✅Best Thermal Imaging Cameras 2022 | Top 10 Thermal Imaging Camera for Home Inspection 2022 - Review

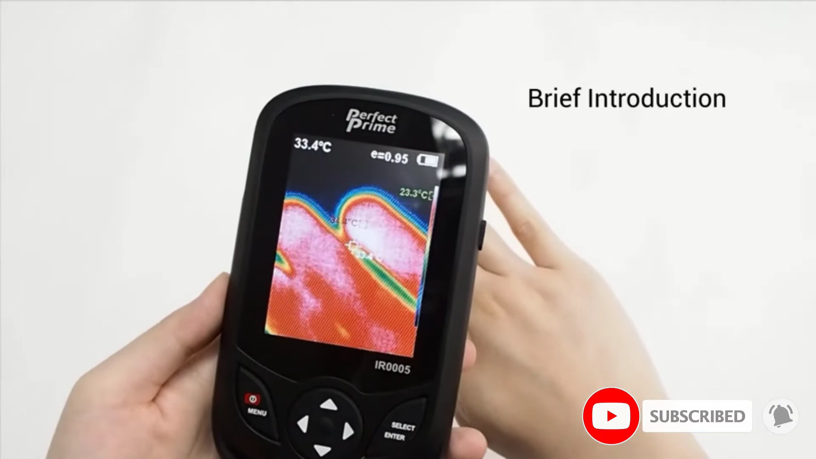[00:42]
then the idea is quite simple plug the ir camera into
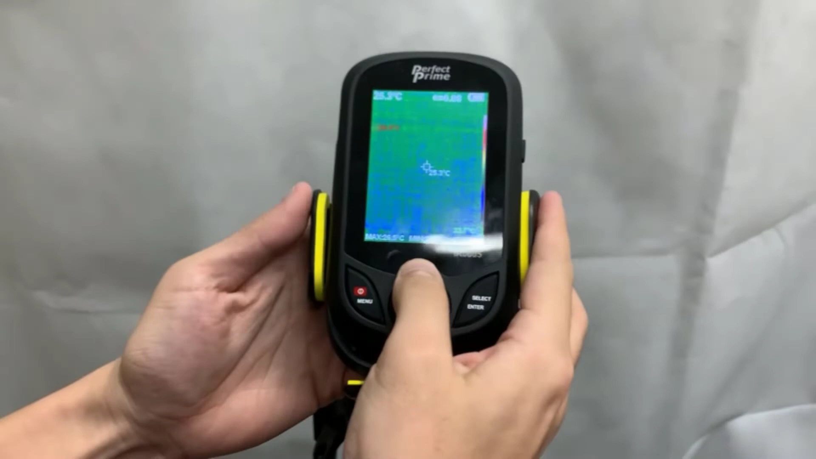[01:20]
look elsewhere a moving image with this low frame rate is tiring on the eyes
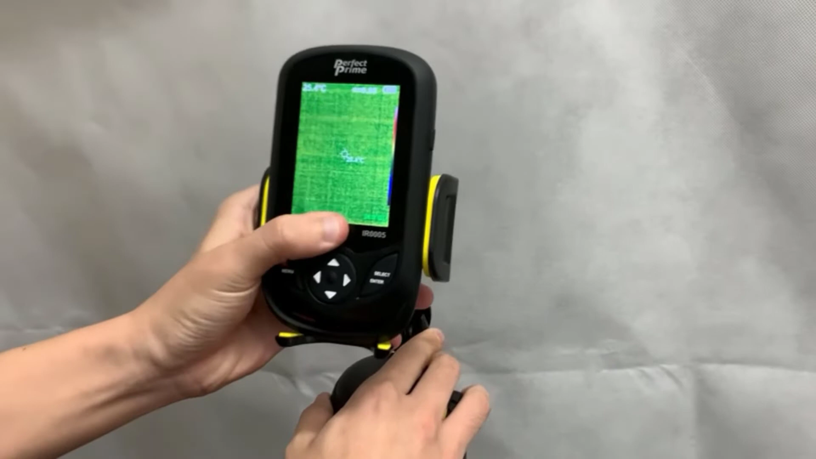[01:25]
it's unlikely a daily building inspector would buy this not all industry people
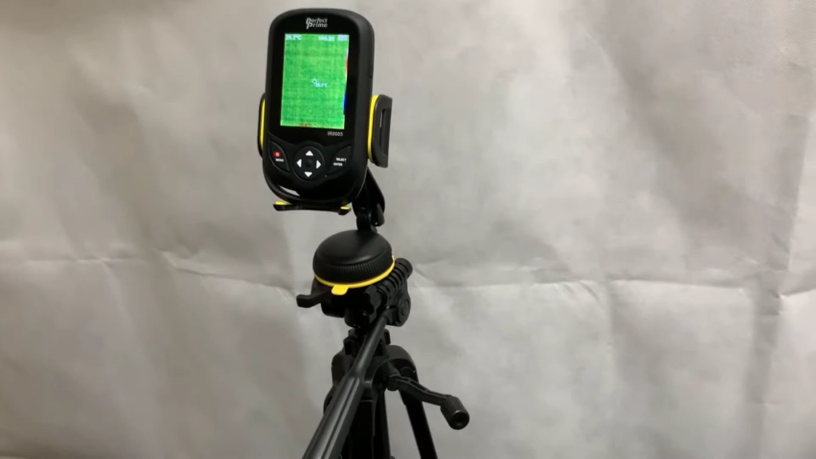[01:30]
believe the product's temperature range and sensitivity claims
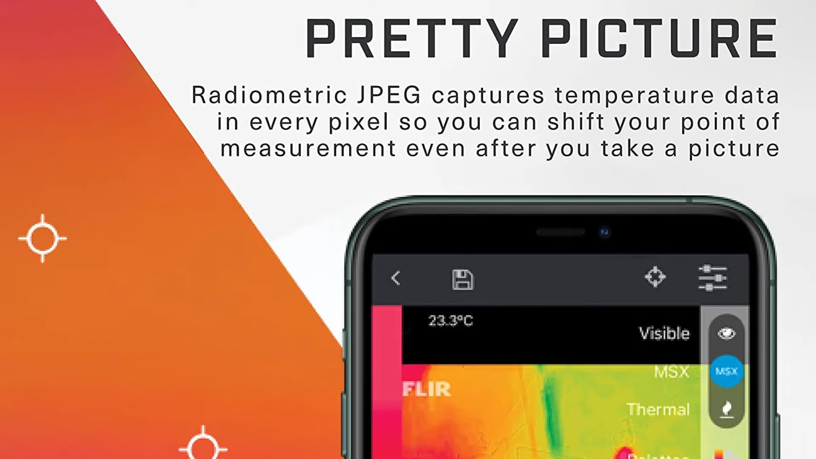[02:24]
On screen: spot 23.3°C
this means it should cope with a wide range of cases so you don't have to remove the case before using the thermal camera one reason floor
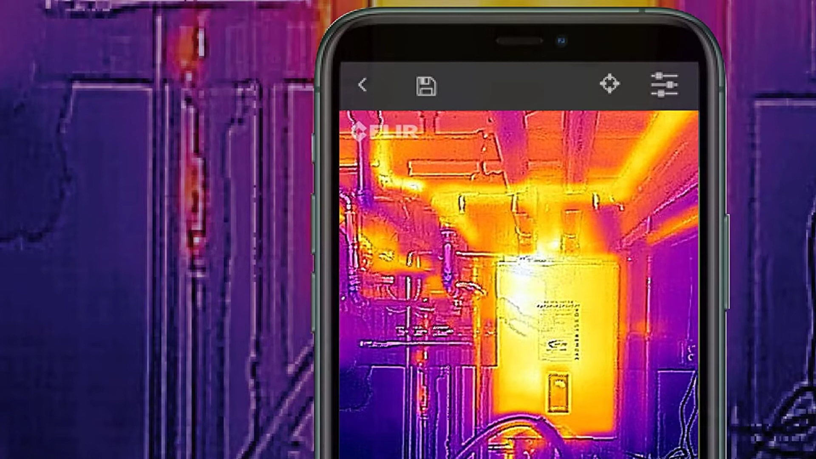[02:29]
is a popular manufacturer is its msx multi-spectral dynamic imaging technology
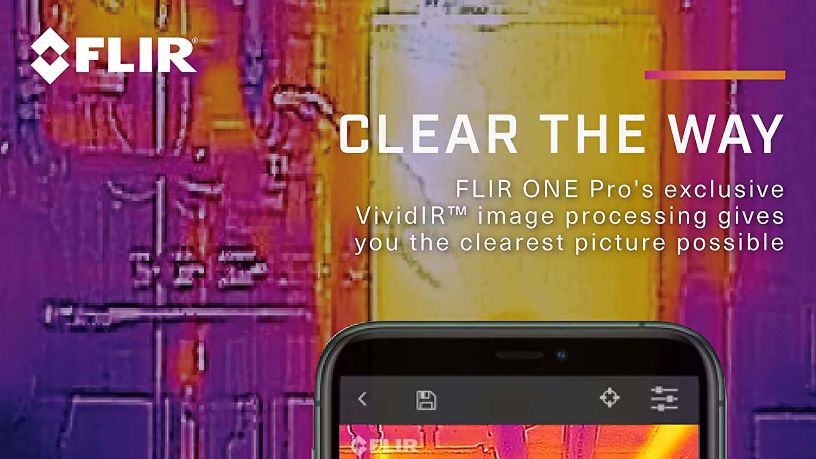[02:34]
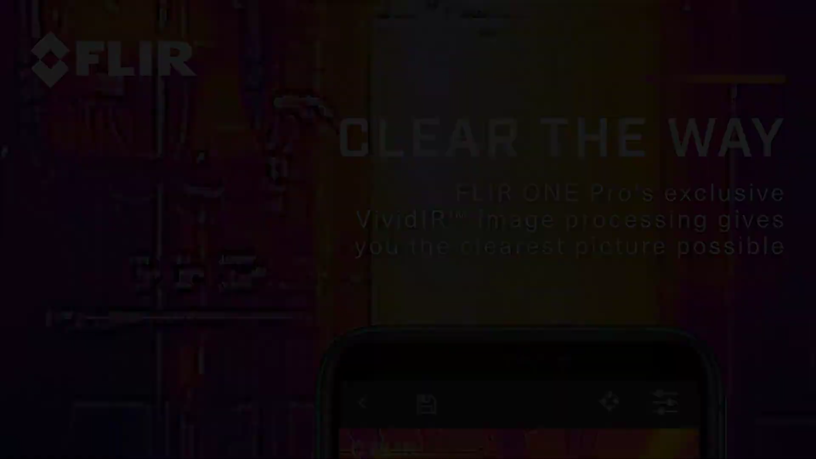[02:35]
many thermal imaging devices allow you to see either thermal or visible light images
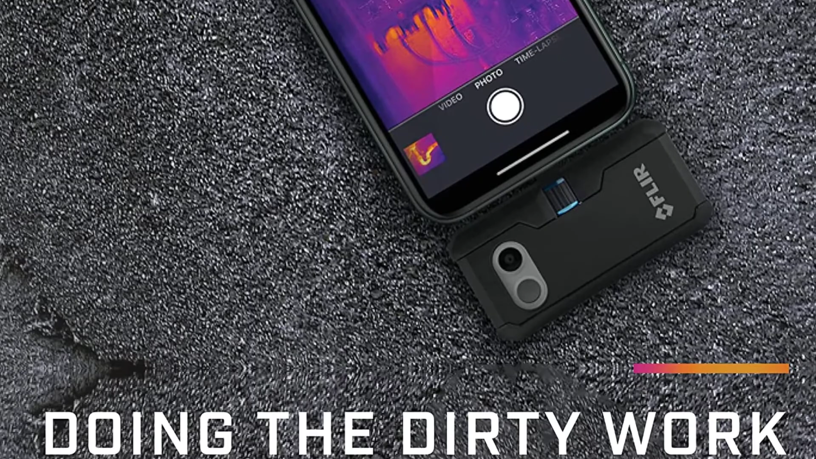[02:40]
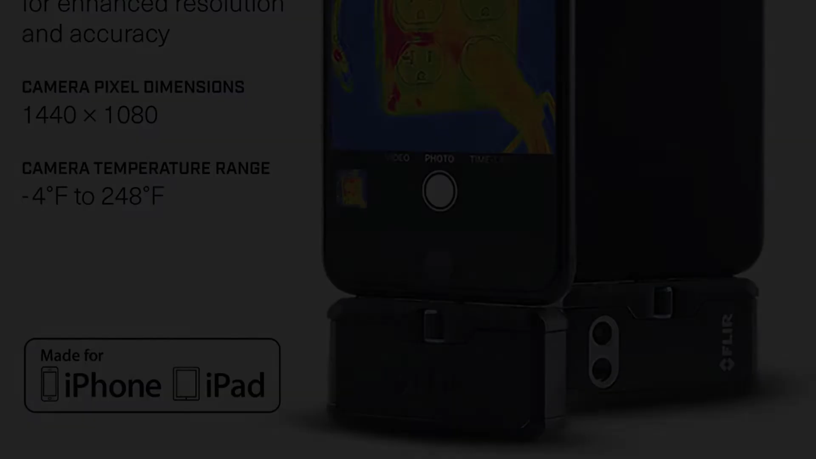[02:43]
often cameras blend them to show more precisely where the particular hot spots or cold spots are
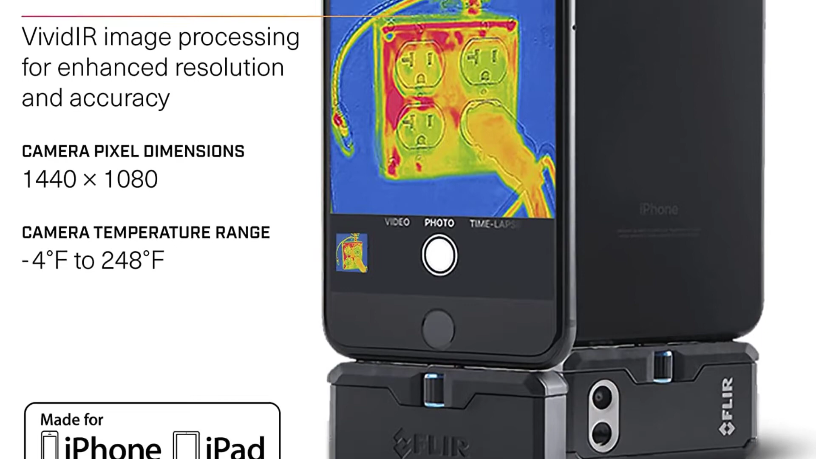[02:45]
remember the thermal image is a much lower resolution than the visible light image
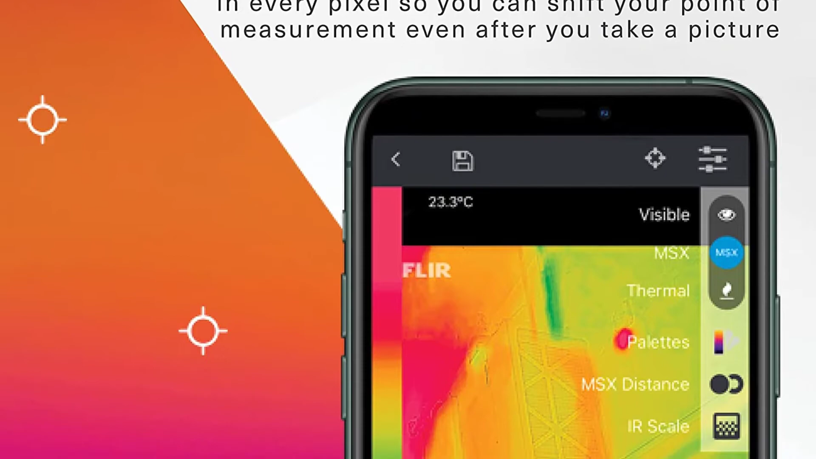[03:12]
what the floor one gen 3 doesn't do is allow infrared or visual images to be shown on their own
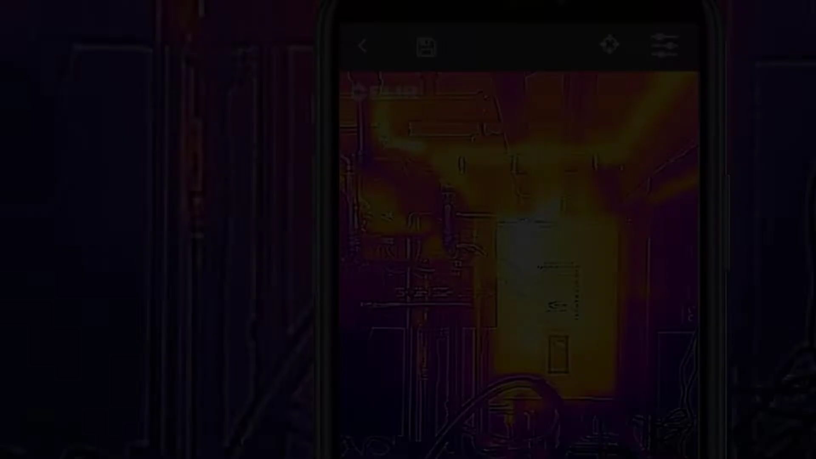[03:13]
but this is their entry-level device so the features are bound to be limited
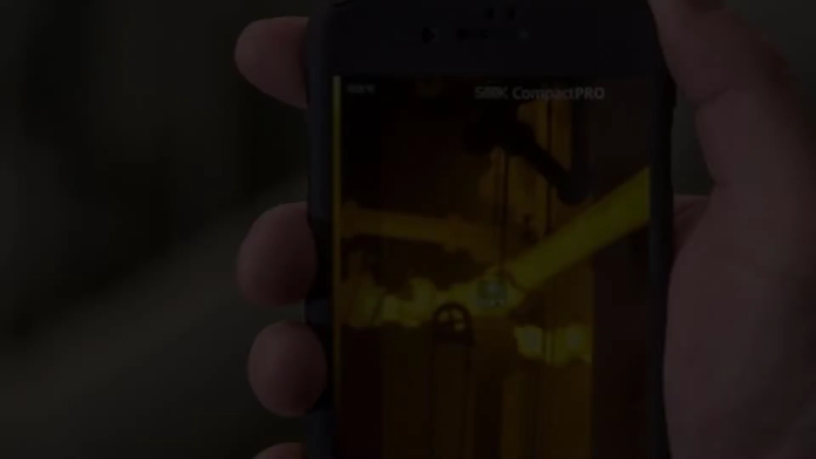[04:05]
your needs are more linked to finding the best thermal imaging camera for a home inspection read
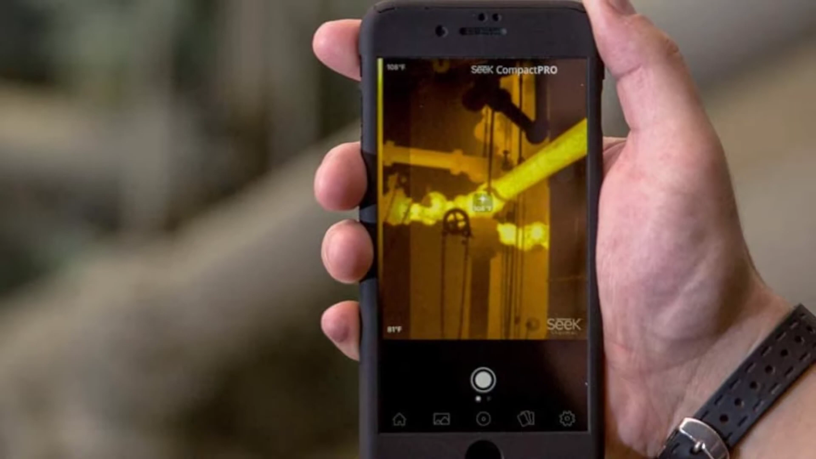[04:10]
on the refresh rate of 15 hertz is higher than the floor one and the ir image
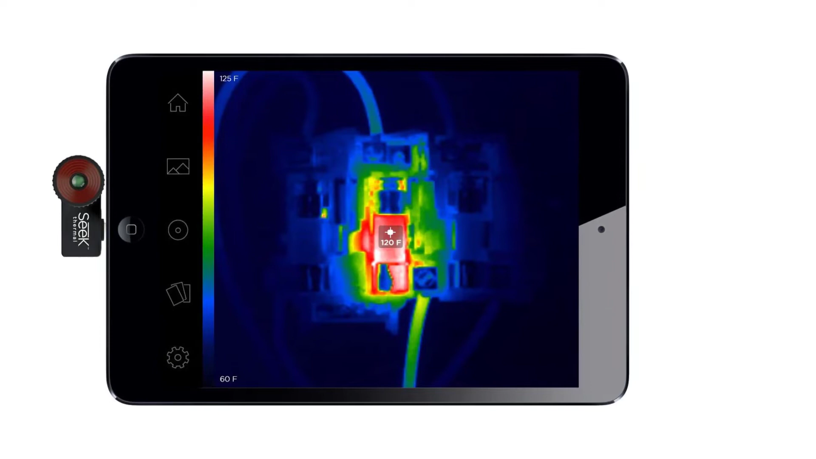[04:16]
On screen: spot 120°F, scale top 125°F, scale bottom 60°F
resolution is significantly higher against that you have to consider that there is no visual image blending or overlay